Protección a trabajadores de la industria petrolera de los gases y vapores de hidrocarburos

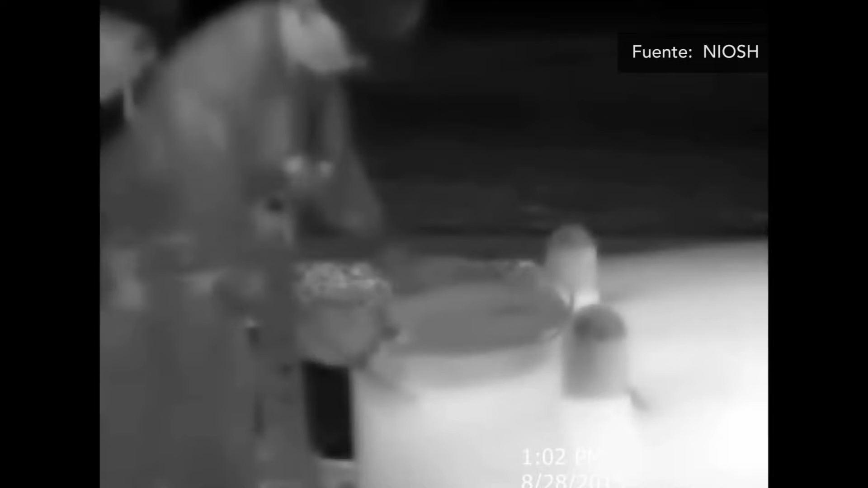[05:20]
Aquí, una cámara infrarroja nos permite ver la nube, que de otro modo es invisible para los trabajadores.